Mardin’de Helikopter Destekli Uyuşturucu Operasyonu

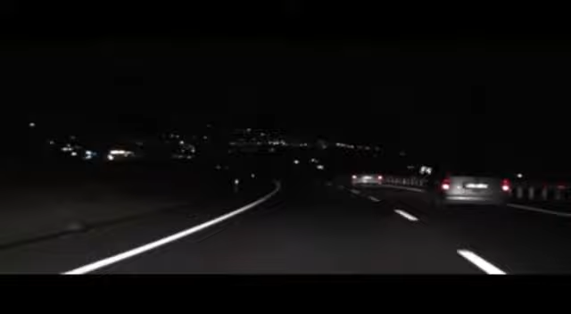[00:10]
84 merkez bağlı ekiplerimiz, önceliğimiz can güvenliği olmak üzere bu şekilde takip edelim. Araç durmuyor. Kapancı unsurumuz hazır olsun. Kapancı unsurumuz. Başım efendim. Yerini benden aldık. Duvarlıyız.